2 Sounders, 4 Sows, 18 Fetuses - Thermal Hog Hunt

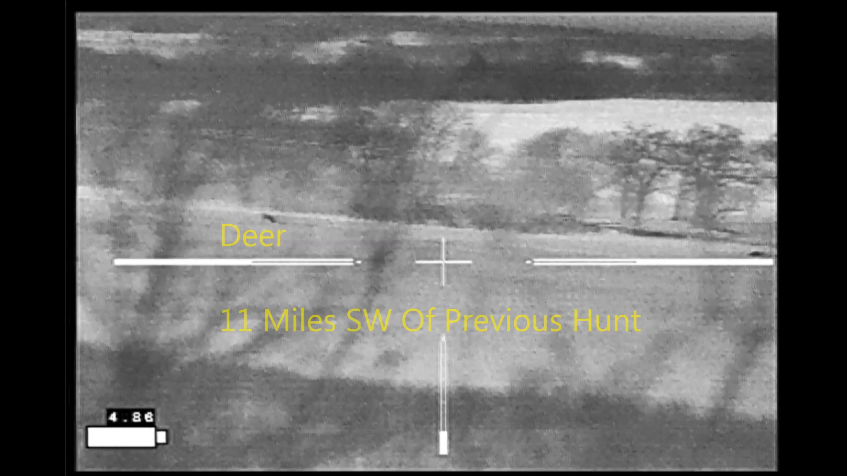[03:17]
I moved on to my next property which is about 11 miles southwest of the previous property.
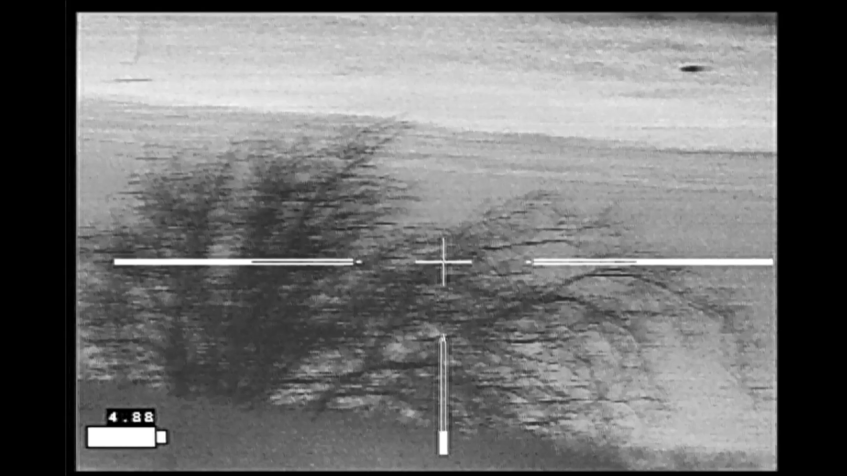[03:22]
This is a field where the last time I was here I got busted by the hogs and they took off on me.
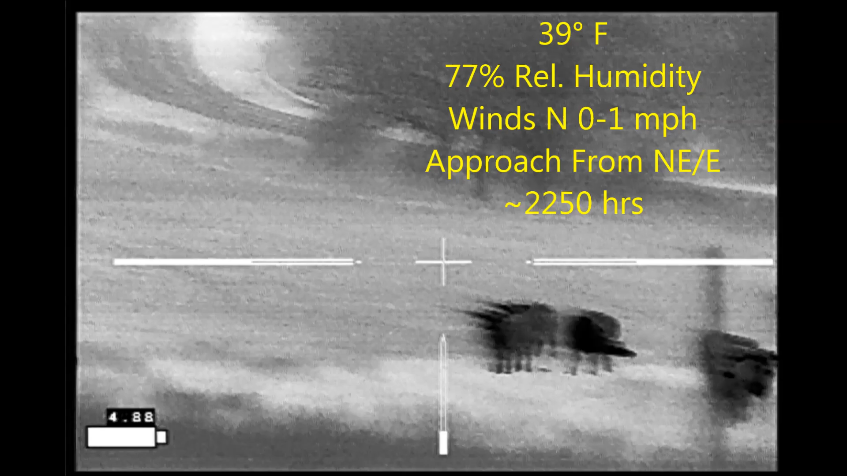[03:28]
And unfortunately it's going to happen again on this hunt as well except I'm not going to come away empty handed.
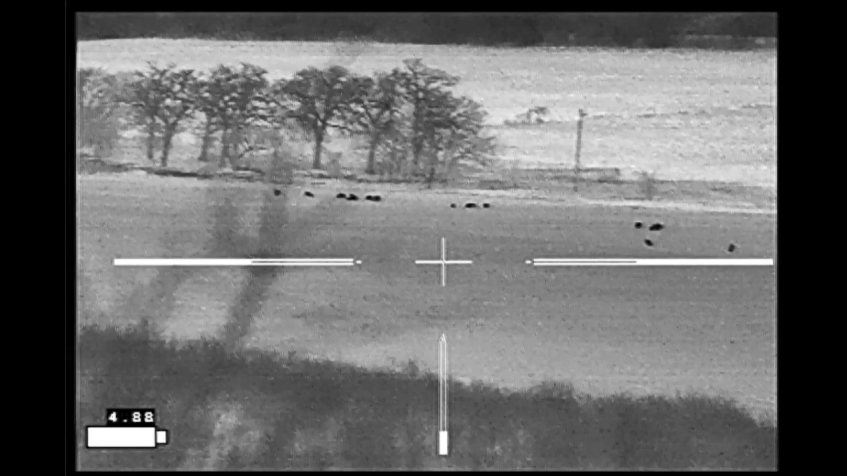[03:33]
As I made my way into the field the first animals to spook were the cattle that moved out of their bedded area into the open field.
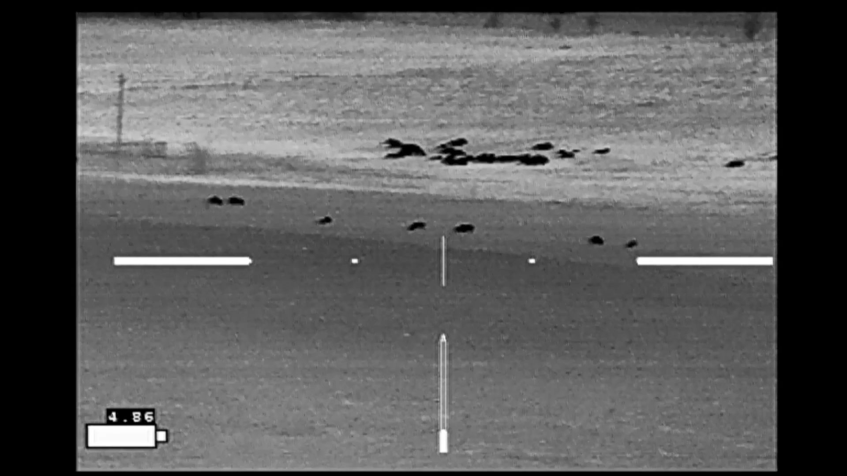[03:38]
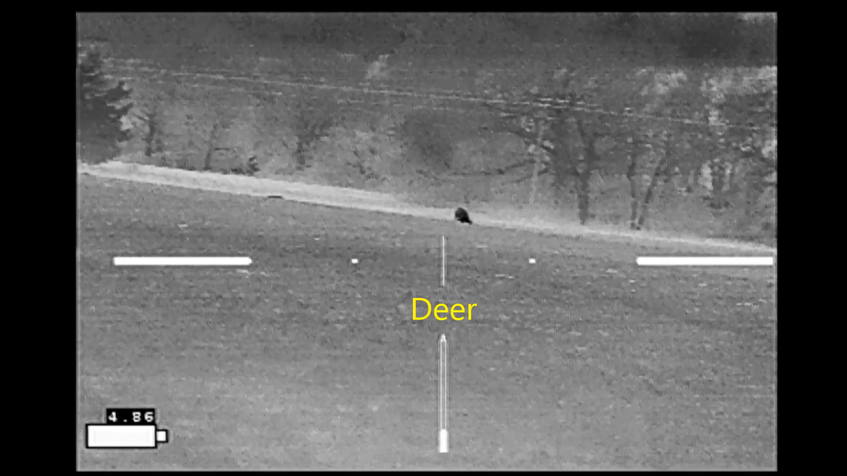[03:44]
And then as I worked my way down towards the hogs I needed to pass through these deer.
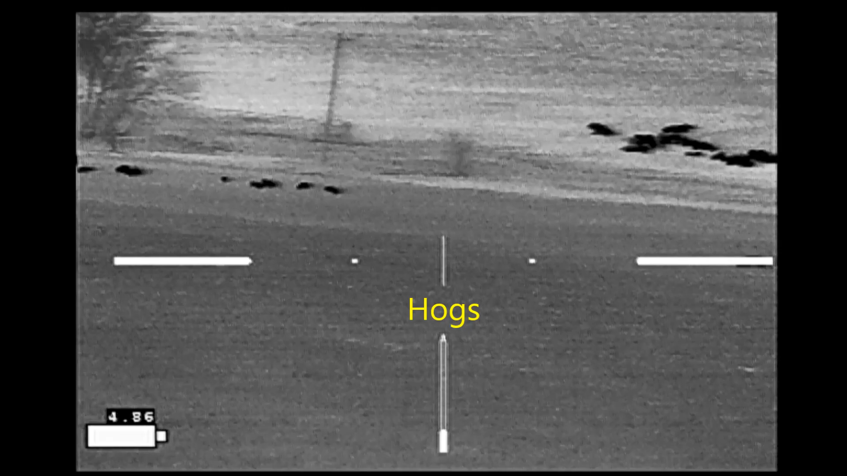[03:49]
And they spooked alerting the closer hogs that took off on me.
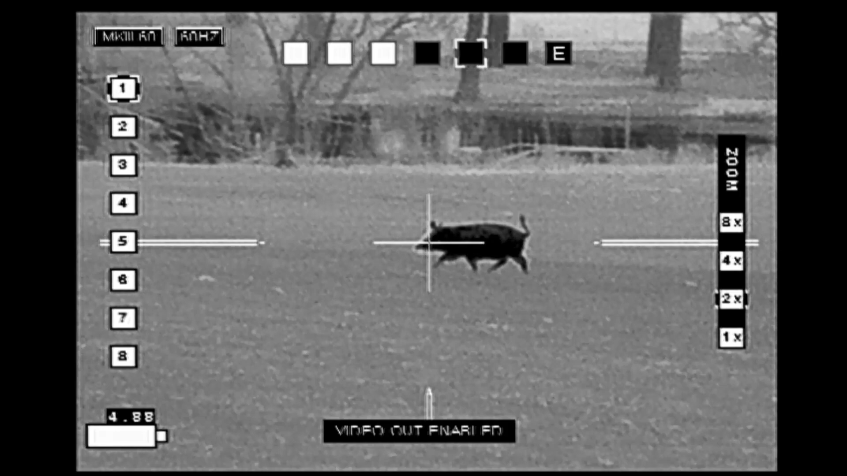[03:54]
Given that they didn't sound any warning grunts I have a feeling they didn't know what was going on and just took off for safety. So I dropped the first one with a shot to the head.
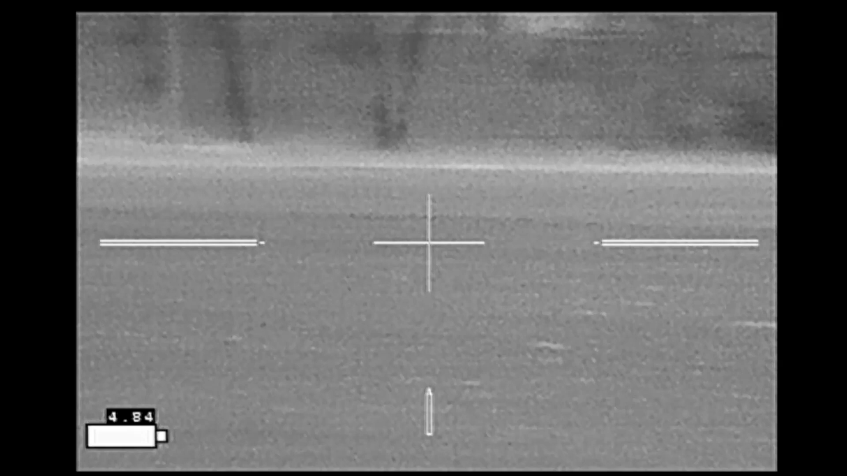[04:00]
I picked up the running hogs down here.
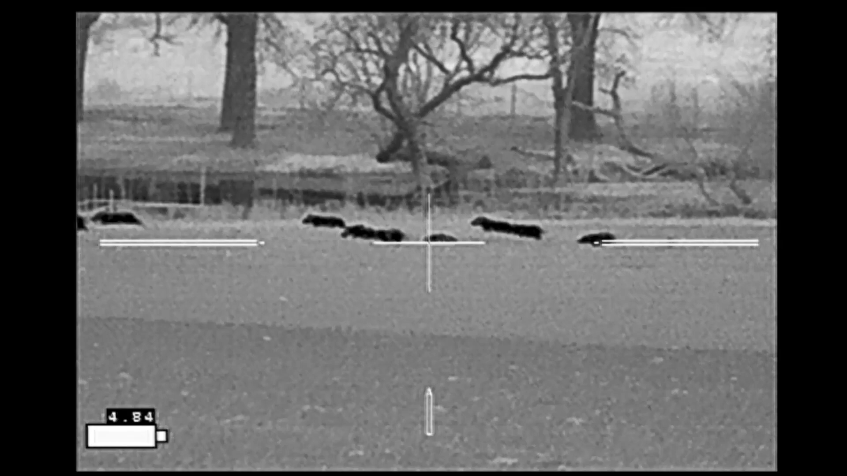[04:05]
One shot actually dropped two hogs at a malfunction where the round did not feed.
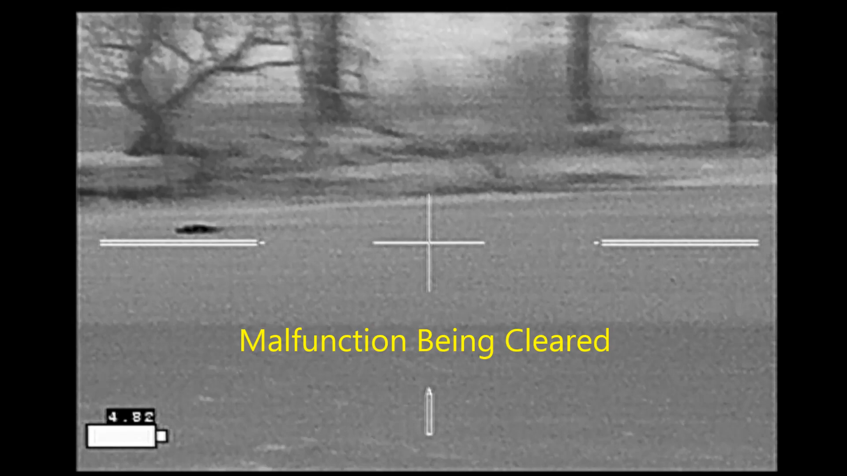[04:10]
By the time I got it cleared one of the hogs had made it off property.
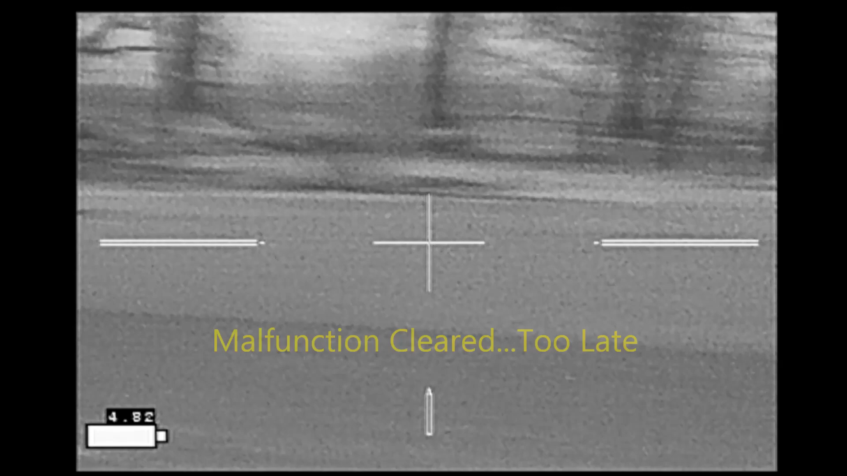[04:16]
That was the end of the hunt.